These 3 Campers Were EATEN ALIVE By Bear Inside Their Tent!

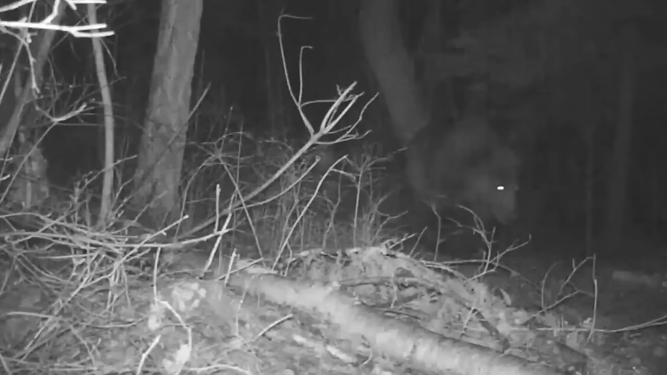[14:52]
But in the darkness, something was approaching. It was drawn to the smells and the presence of two humans in its territory.
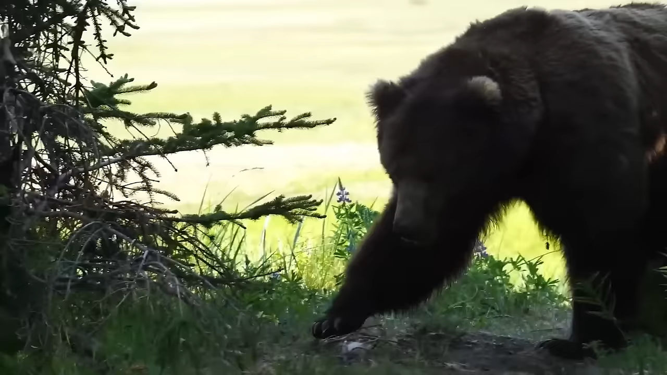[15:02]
The keen sense of smell, 100 times more powerful than a human's,
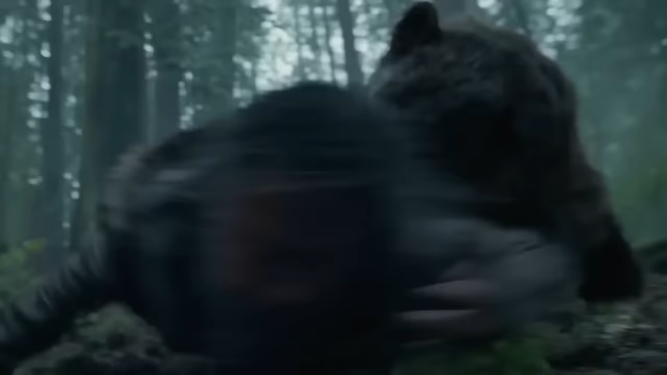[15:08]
bears are thought to be able to home in on their potential prey from 20 miles away. Neither Julien nor Camille stirred. Outside their tents was a grizzly bear.
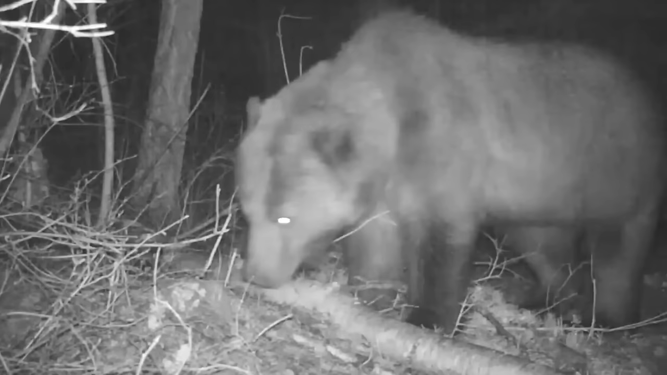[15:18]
It sniffed around their campsite, searching for signs of food.